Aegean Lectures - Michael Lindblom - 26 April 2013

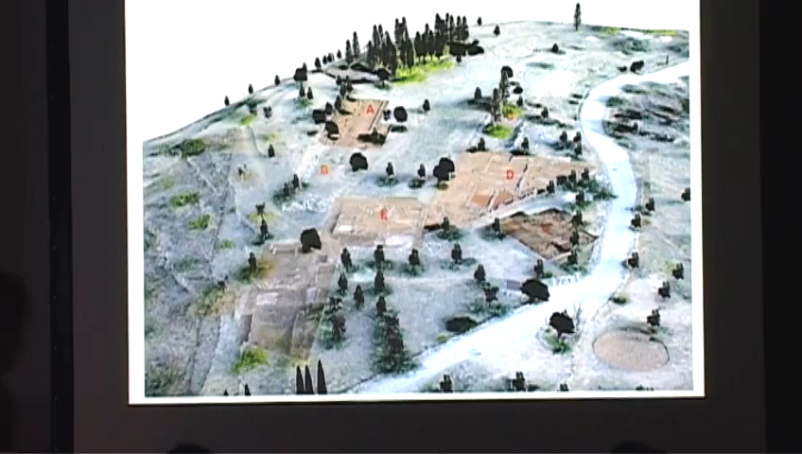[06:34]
within the sanctuary, the first trench was opened up here, west of the Perivolos area, adjacent to it. Berit Wells, the former director, and Artur, who's here, they thought that this might be a convenient place to start an investigation by investigating the Perivolos wall close to the old temple area. What they discovered were not archaic remains, but actually stretches of a late Mycenaean house.